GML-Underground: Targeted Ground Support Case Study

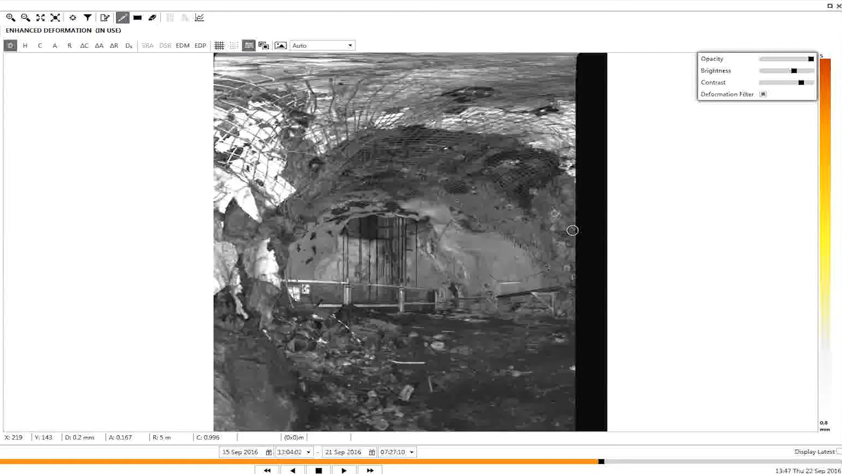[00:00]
Visual inspections on the rear wall of this shaft showed cracking in the shot crate. They were unsure if the entire shaft was moving, if the pillars were moving, or indeed if the entire drive was on the move.
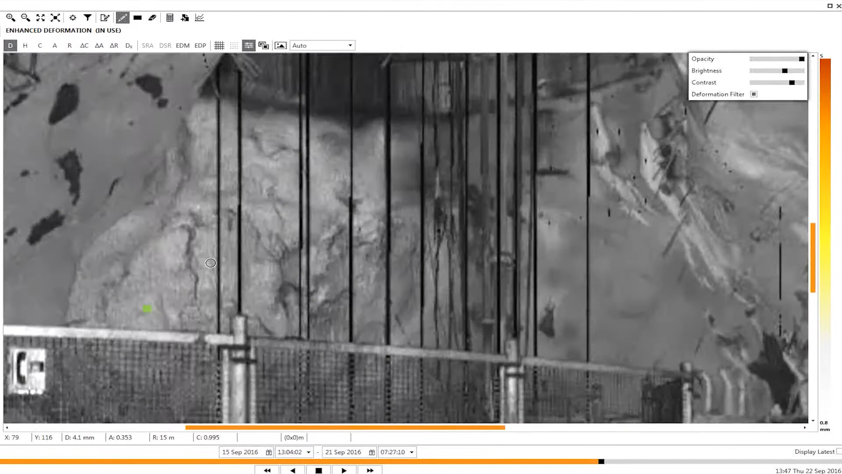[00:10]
Rock falls in this area was a massive safety concern and shutting down for rehab meant shutting down the mine and affecting production levels.
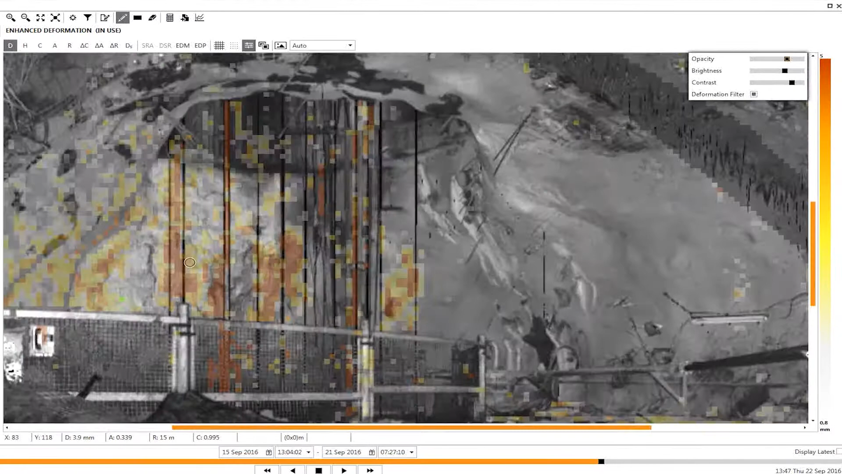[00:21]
So they started monitoring with the GML to time and determine what was occurring in this area. Here you can see the areas of deformation fairly structurally controlled along those cracked areas.
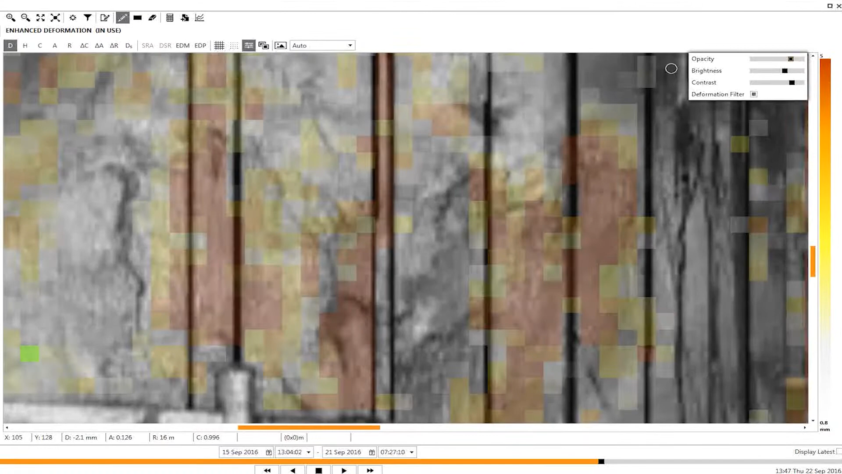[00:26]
You can see areas of tension there and in red areas of positive movement.
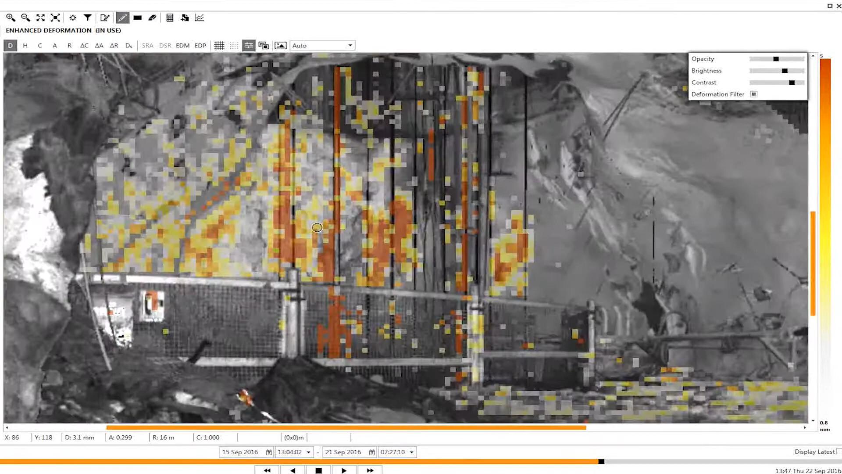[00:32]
Also to determine cracking more if I bring in delta coherence in this data set you can see the cracks really standing out.
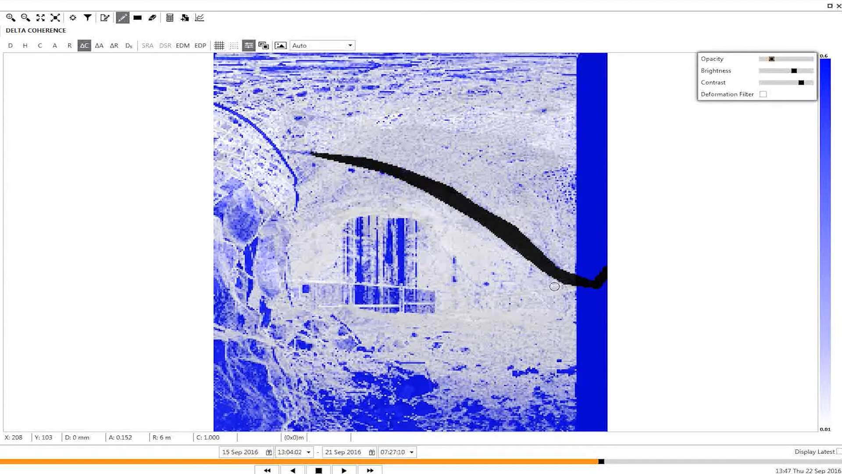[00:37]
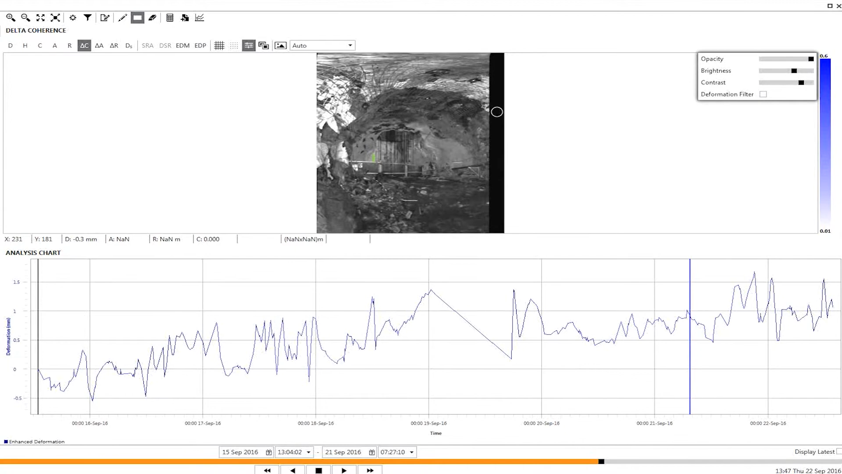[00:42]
So if I look at the amount of movement that occurred by bringing this up and changing back to deformation and selecting some of these areas you can see that there was linear to regressive movement that was occurring in that area but it was certainly on the move in those structurally controlled areas.
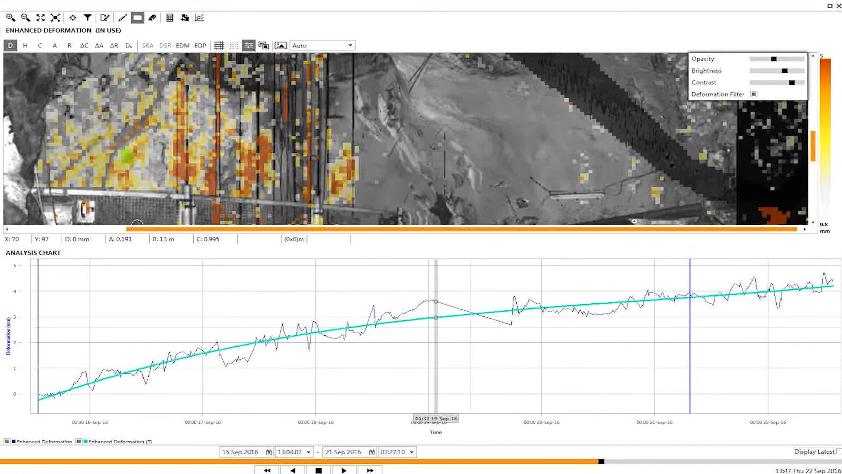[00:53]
Interestingly enough other parts were stable. So with this information in mind they decided to do some targeted ground support to
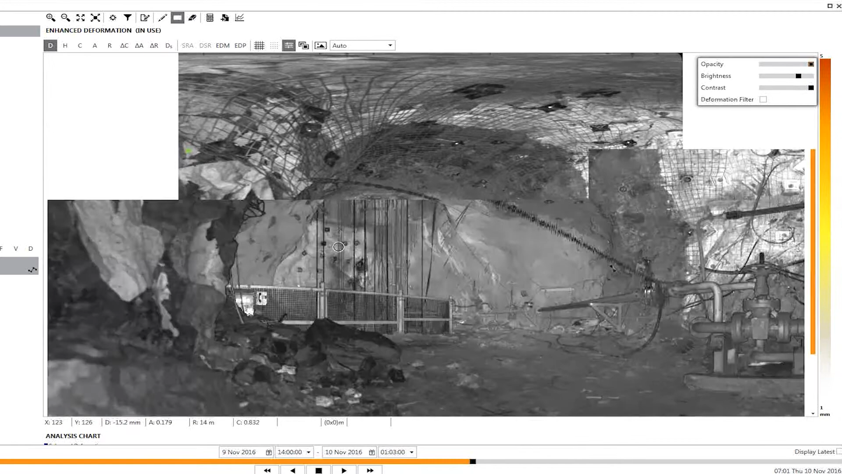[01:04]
make the shaft closed for the shortest amount of time possible.
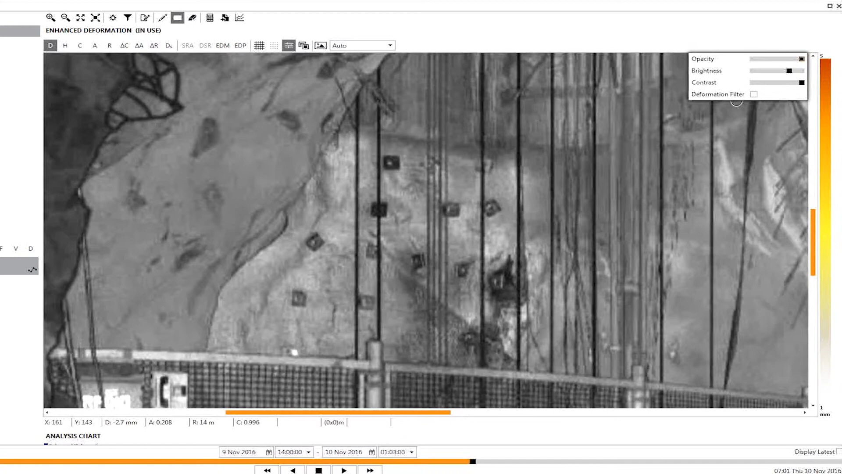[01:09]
You can see some of the new ground support that they applied in this area and they began to monitor again using the GML and you can see the results immediately.
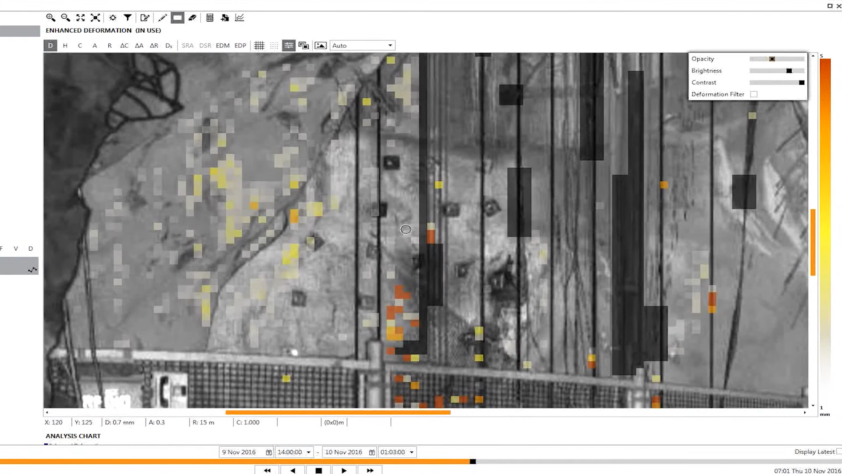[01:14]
It was effective ground support that stopped the movement altogether.
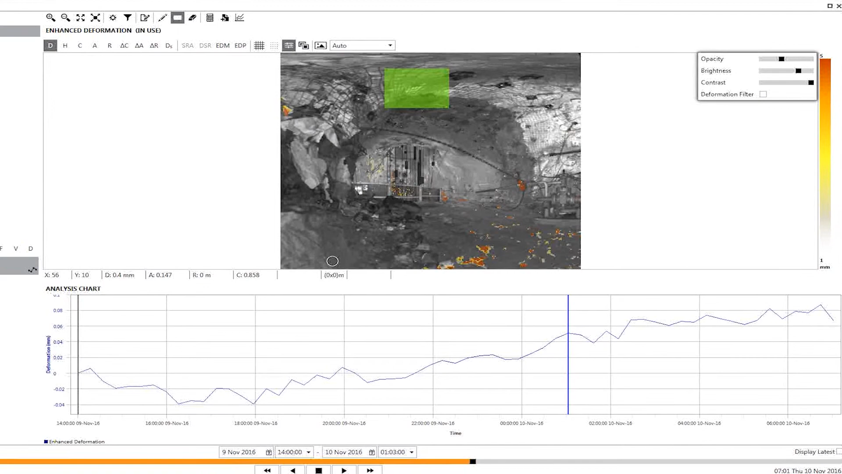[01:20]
Also that they didn't adjust to move the stress to any other location. Operationally insignificant but nonetheless interesting while they were monitoring this area they detected a small rockfall that occurred.